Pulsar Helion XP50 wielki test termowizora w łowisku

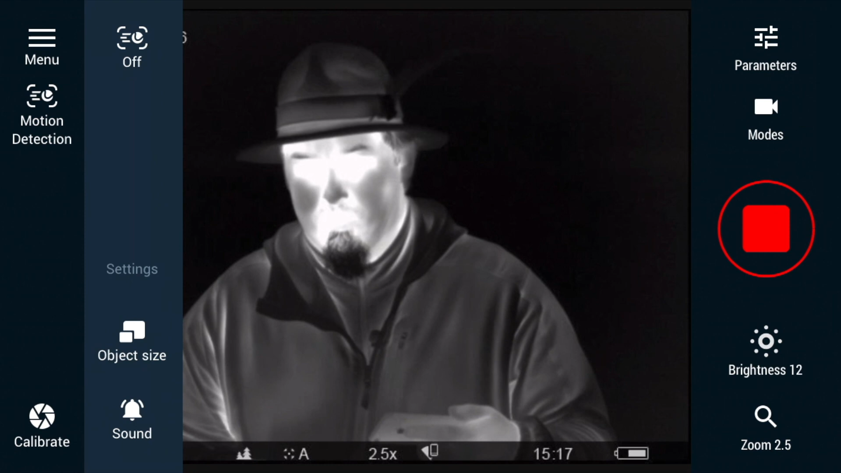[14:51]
Uruchamiam teraz funkcję Motion Detection i jak widzicie, zostaje wyłapany mój ruch.
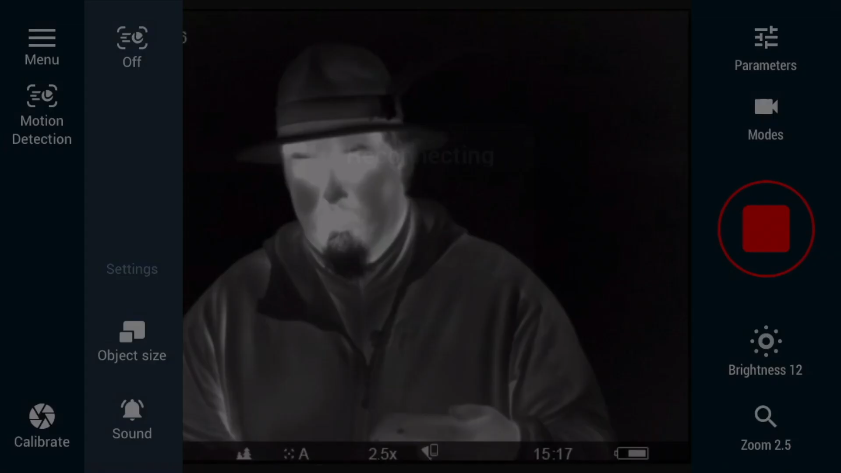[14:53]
czyli w momencie, kiedy będziemy mieli zwierzynę, która pojawi się w naszym łowisku,
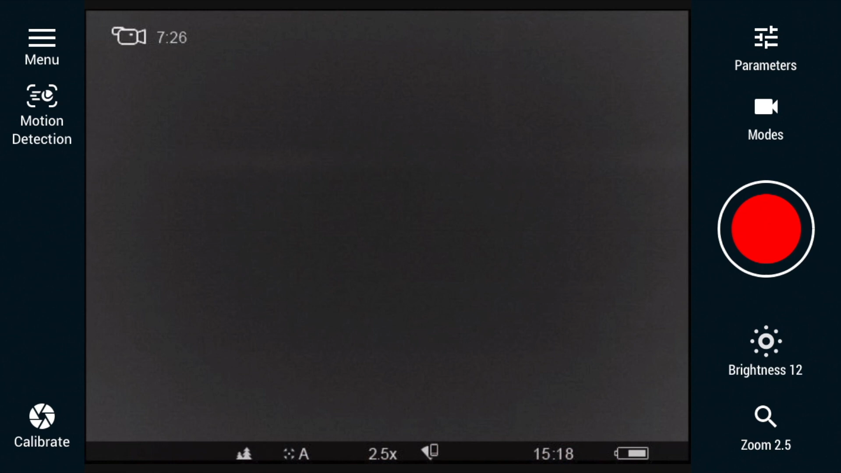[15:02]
urządzenie wykryje ruch, przez co w naszym telefonie pojawią się wibracje, a obszar, który jest zaznaczony, pojawi się obramowanie dookoła niego, czerwona kreska.
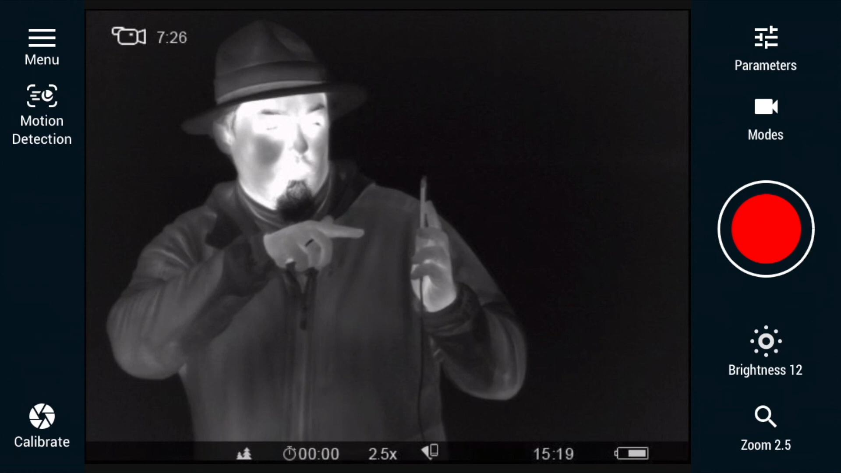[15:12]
Oczywiście motion detector można sobie ustalić, jak dużego obrazu oczekujemy.
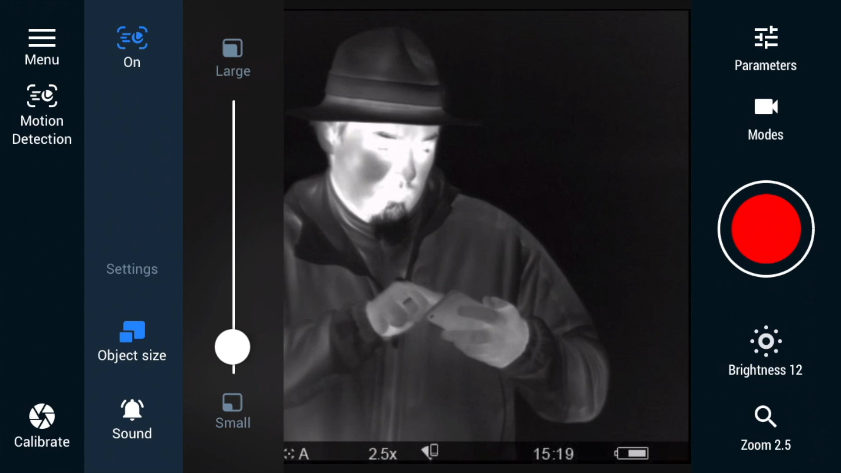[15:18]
Gdy mamy coś małego, to wystarczy tak naprawdę ruch naszej ręki, ruch naszej dłoni, jeśli to będę to ja,
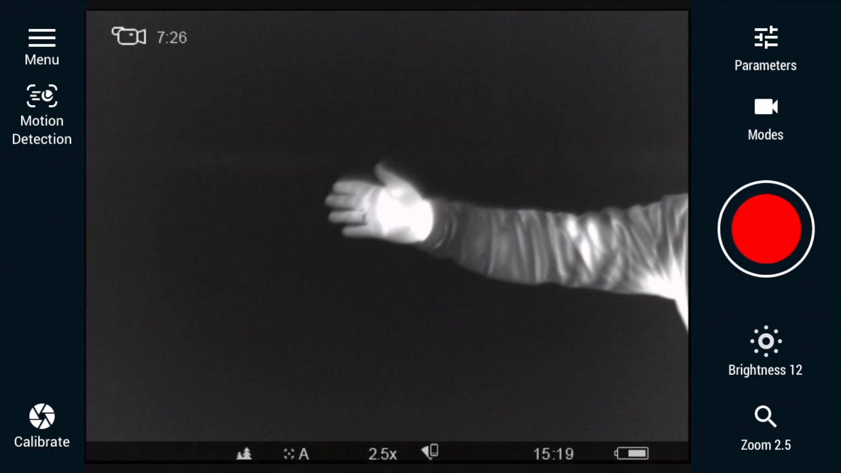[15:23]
lub też zwierzyna, która pojawi się, która będzie niewielka, typu nawet zając czy jakikolwiek ptak.
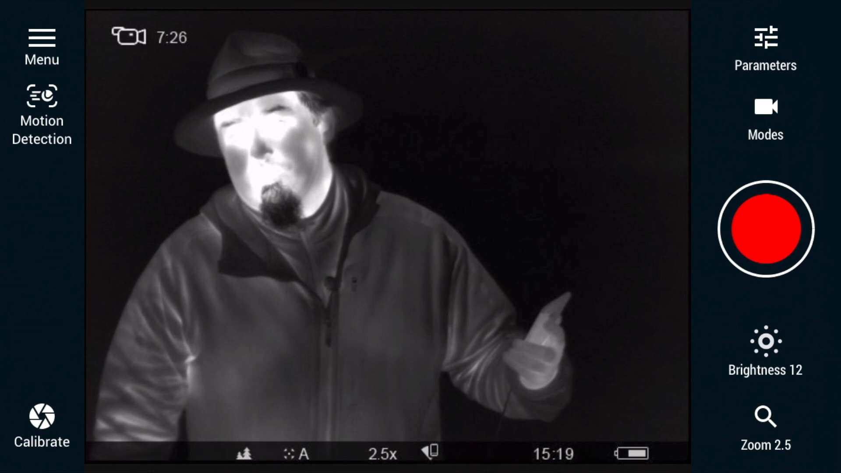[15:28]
Możemy oczywiście ustawić rozmiar na rzecz dużą.
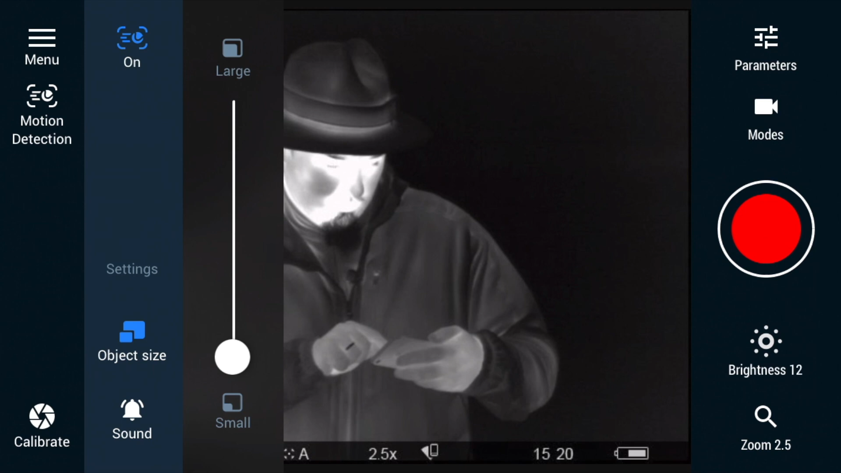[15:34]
Wtedy, żeby został wychwycony ruch, musi on zająć sporą część naszego ekranu. Jest to jedyna funkcja, którą jestem w stanie uruchomić z samego telefonu.
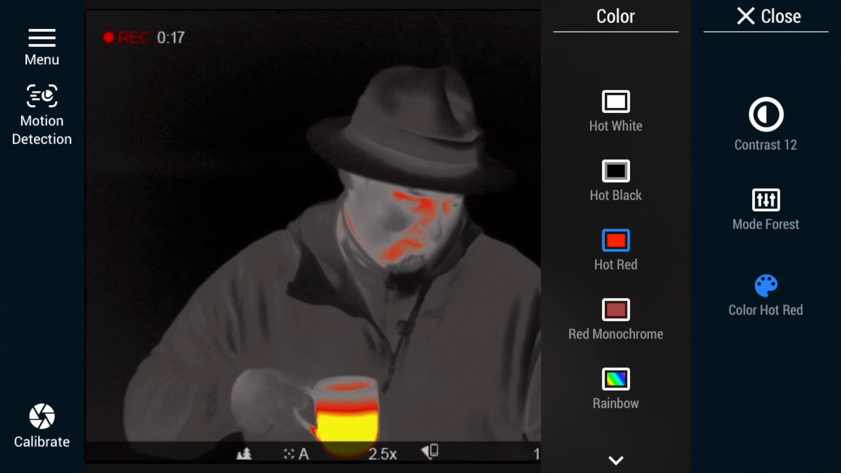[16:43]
widzimy, że to jest znacznie bardziej cieplejsze ode mnie.
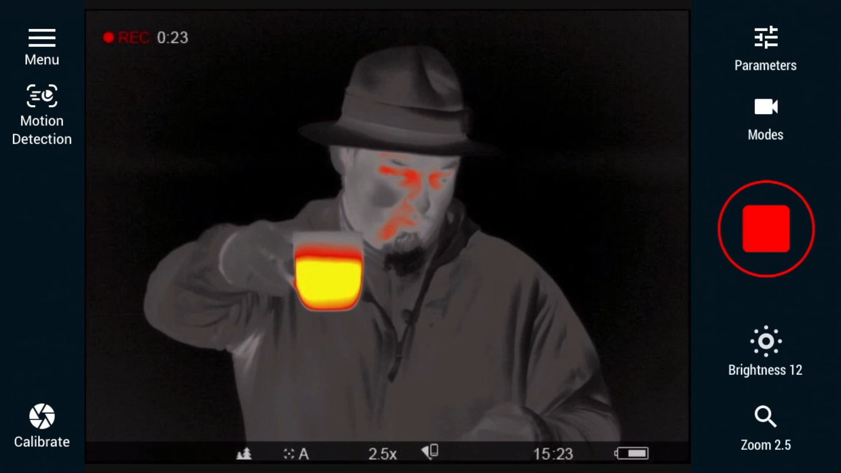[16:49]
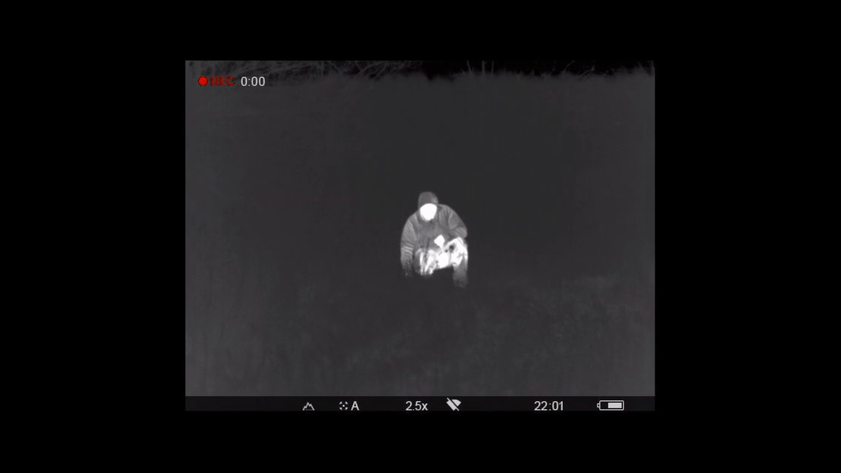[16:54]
Era termowizji to koniec z niepoprawnym rozpoznaniem celu.
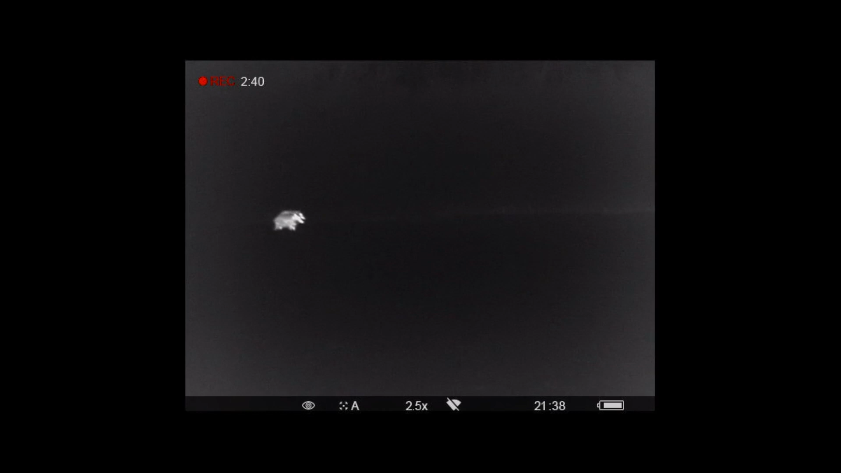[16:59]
To koniec z niepewnością, czy na polu mamy dzika, czy może jest to złodziej ziemniaków.
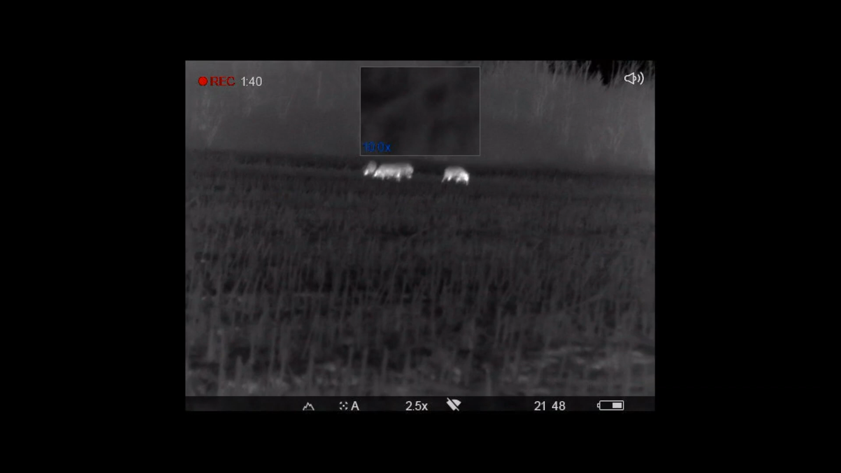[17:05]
Termowizor to pewność tego, że naszym celem będzie właśnie dzik, a nie nic innego.
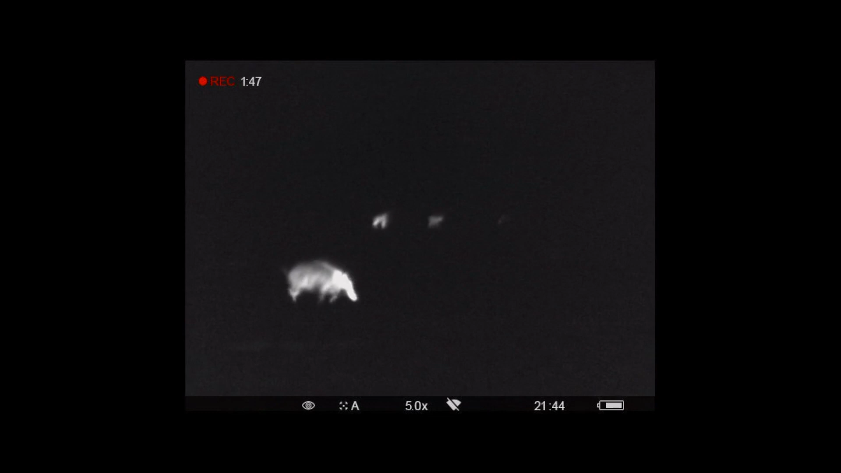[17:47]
to urządzenie sprawdzi się idealnie do walki z wirusem afrykańskiego pomoru świń.
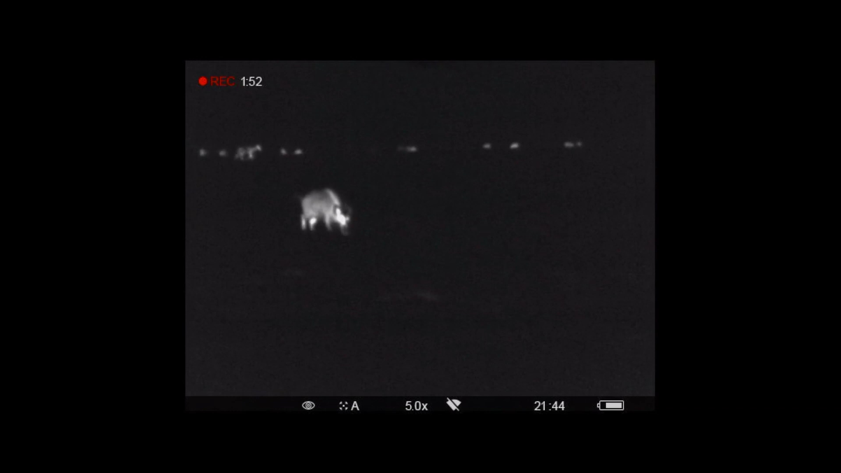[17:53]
To urządzenie zmienia podejście do łowiectwa i sprawia, że mamy zawsze dobre warunki do polowania i obserwacji zwierząt.
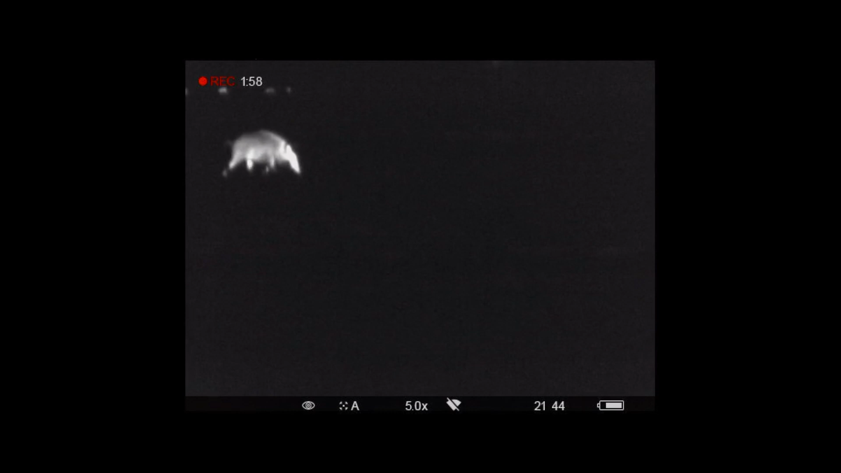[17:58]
Jeśli nawet po strzeleniu dzik ujdzie jeszcze kilka metrów w krzaki,
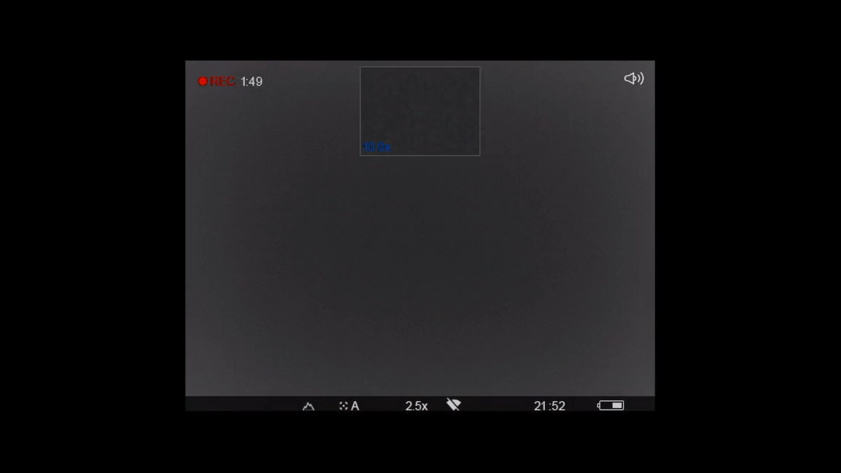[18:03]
gęstą trawę, zboże, to dzięki pulsarowi znajdziemy go bez problemu,
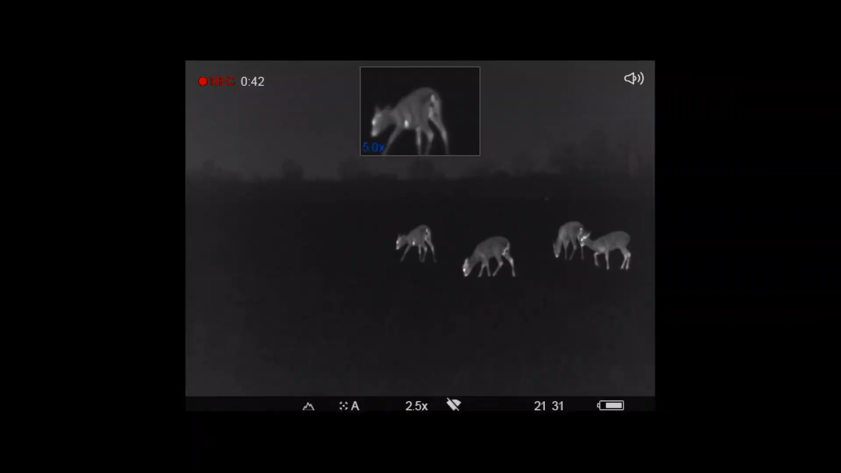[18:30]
Dodatkowo masę parametrów, ustawień i konfiguracji.
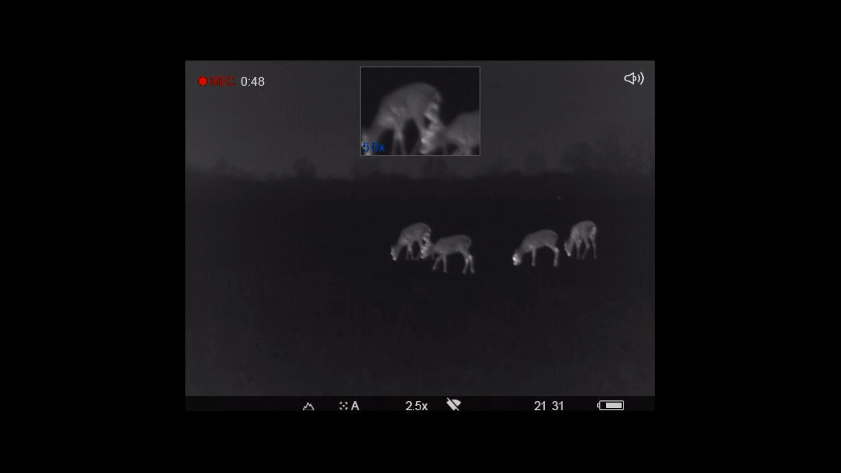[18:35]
Zanim to urządzenie trafiło do mnie, słyszałem opinię, że kto raz wyruszy na polowanie z termowizorem, ten nie będzie chciał polować inaczej.